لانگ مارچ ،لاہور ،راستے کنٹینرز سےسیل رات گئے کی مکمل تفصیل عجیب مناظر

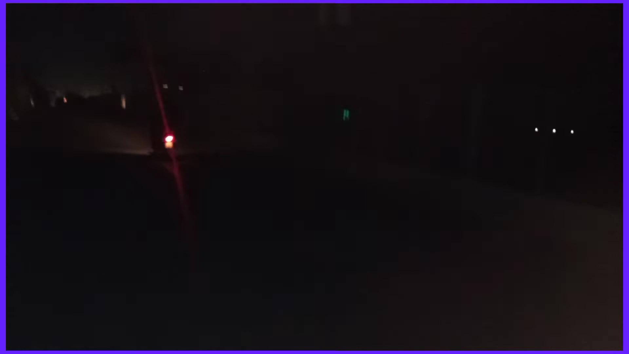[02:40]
ज़्यादा लोग उसी तरह पैदल चलकर ही जो है वो आगे जाने पर मजबूर हैं, रास्ते अभी क्लियर नहीं हो सके।
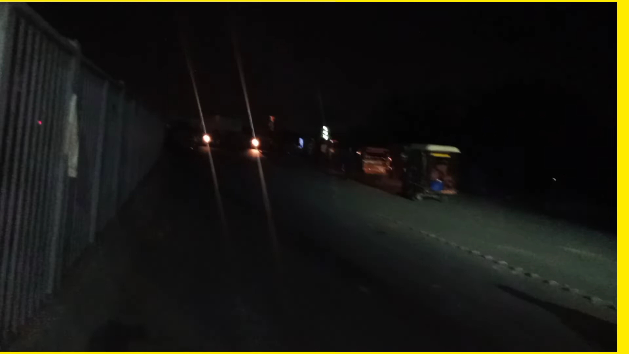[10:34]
यहाँ तक जो है वो लोग रिक्शे वाले भी अब आए हैं, जो लोग पीछे से पैदल आ रहे हैं तो उनको यहाँ से पिक करके आगे ड्रॉप करेंगे। फिर अभी टूल प्लाजा से भी लोग जो है वो मेट्रो के ट्रैक पे अपनी बाइक पे चढ़ा रहे हैं, क्योंकि आगे इधर रास्ता नहीं है।
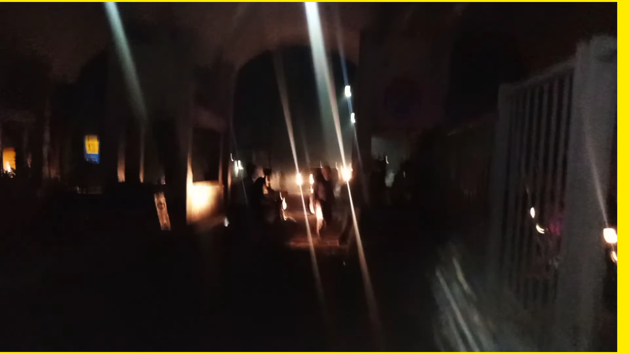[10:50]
इस तरह की सूरत हाल का हाल 3 दिन हो गए हैं, अभी ऐसे ही जा रही है।
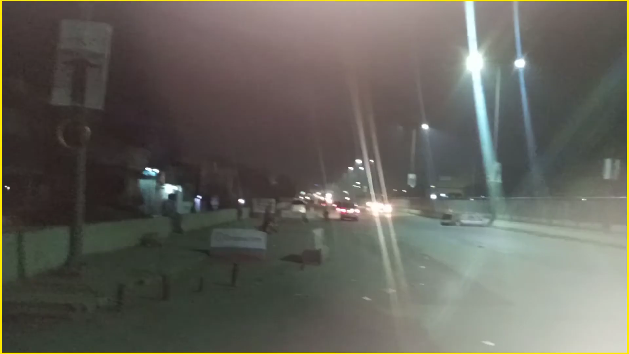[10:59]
तो वेवर इस तरह जो मजमू सूरत हाल देखी गई आज